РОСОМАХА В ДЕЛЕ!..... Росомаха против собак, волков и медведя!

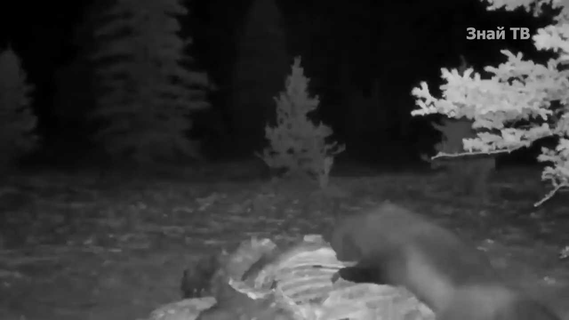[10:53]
А уж если она первая нашла добычу, то никому ее не отдаст. Вот и здесь ей посчастливилось первой добраться к Туше. Но, как обычно это бывает, скоро пожаловал Серый Волк, который тоже захотел свою долю. Но Росомаха отчаянно обороняется и не подпускает чужака к добыче.